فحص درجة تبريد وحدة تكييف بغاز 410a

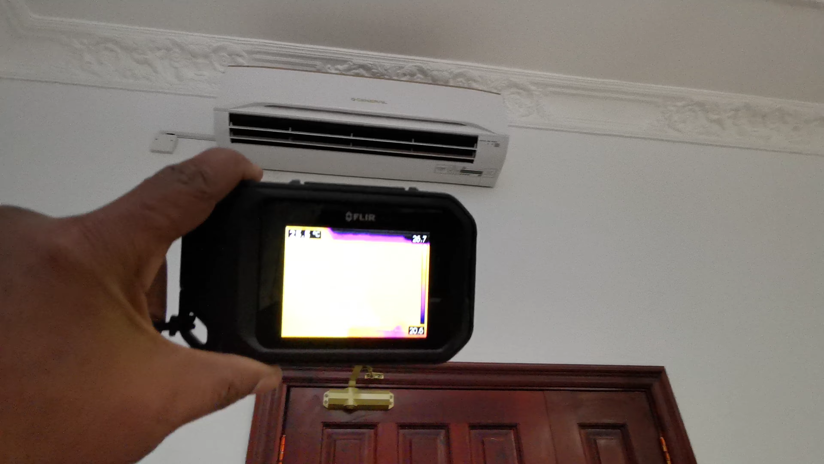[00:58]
يعني ما حصلت وقت أني أشرح عنه هذا فلير سي 2 مزيل
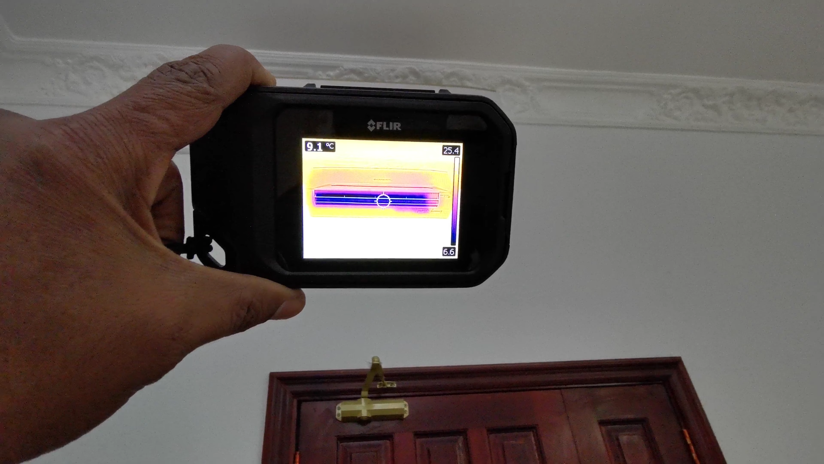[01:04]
On screen: spot 9.1°C
نحين بدنا تلكمبرسر تغريبا معطينا
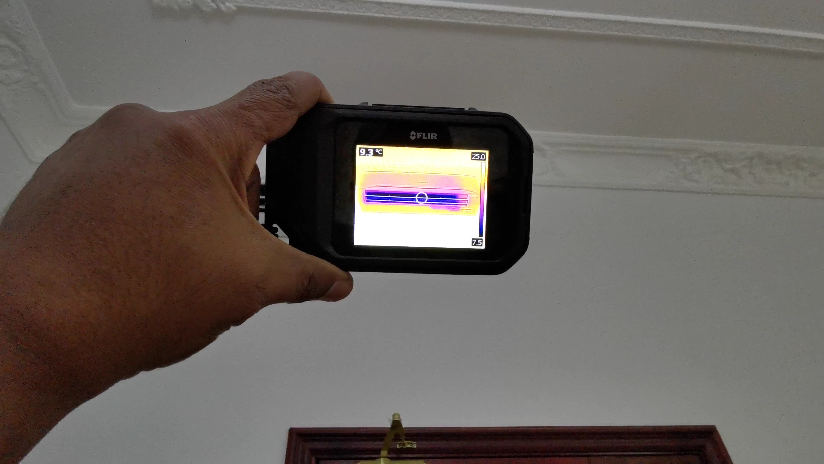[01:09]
درجة برودة سبعة ونص إذا أشتغل رح رويكم كم رح يعطينا تغريبا
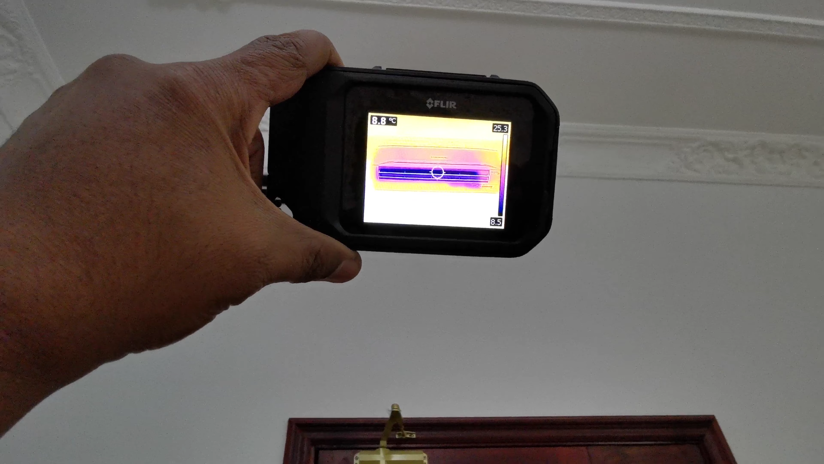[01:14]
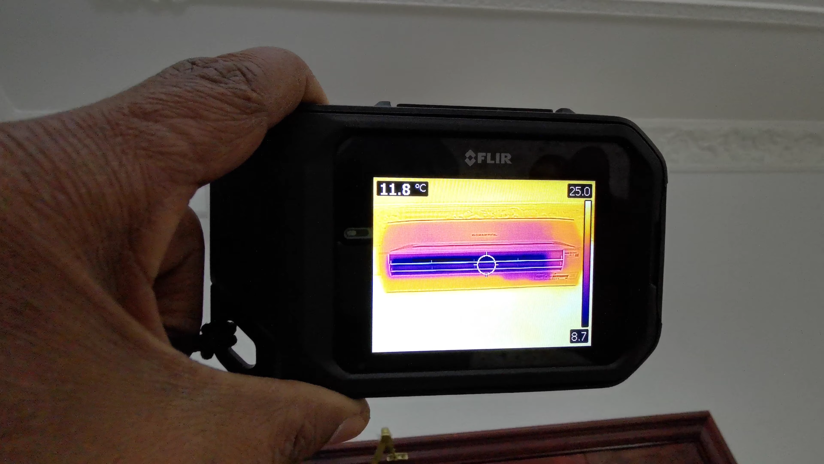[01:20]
On screen: spot 11.8°C
رح رويكم بالضبط كم رح يعطينا أثناء عمل الكمبرسر هذه أيضا الوحدة الثانية زين تغريبا الحين يعمل الكمبرسر
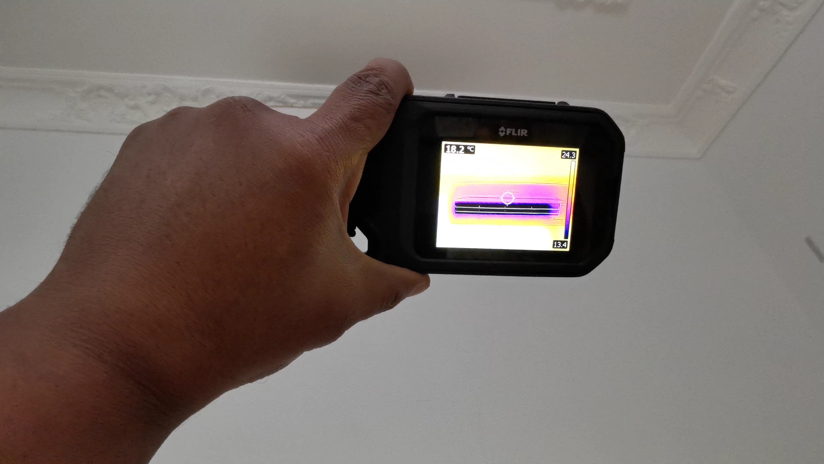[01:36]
On screen: spot 18.2°C
أو لا يعمل لازال يعني يعطينا سبعة 11
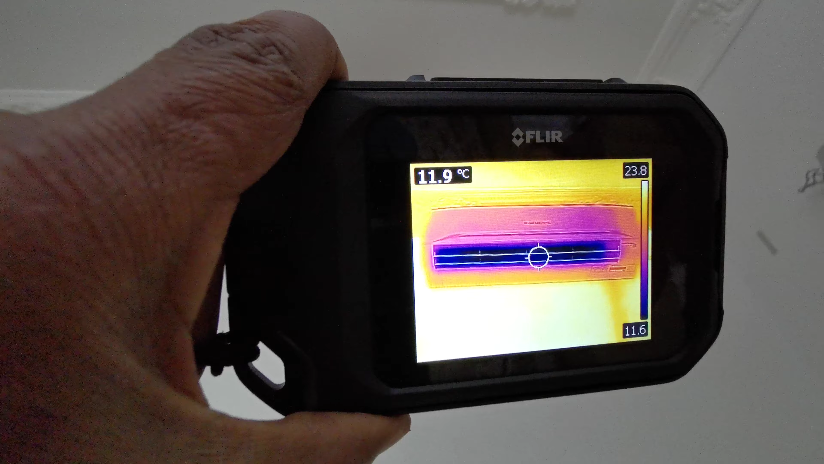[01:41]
On screen: spot 11.9°C
درجة إذا أشتغل رح أرويكم كم رح يعطينا درجة المرودة
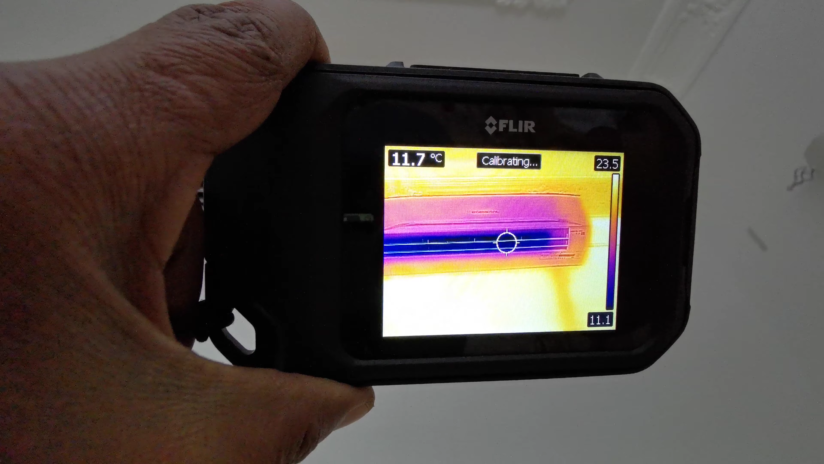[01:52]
On screen: spot 11.7°C
طبعا هذا الجهاز فيه عدة خصائص صراحة جيدة ورح أتكلم عنه في المستقبل إن شاء الله حين نشتغل الكمبرسر
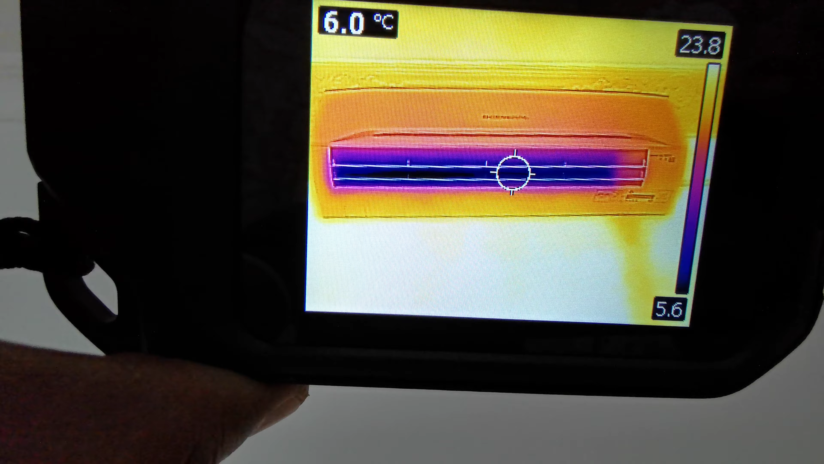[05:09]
On screen: spot 6.0°C
ترجمة نانسي يعني معدلات برودة مقبولة يعني تحت الأربع درجات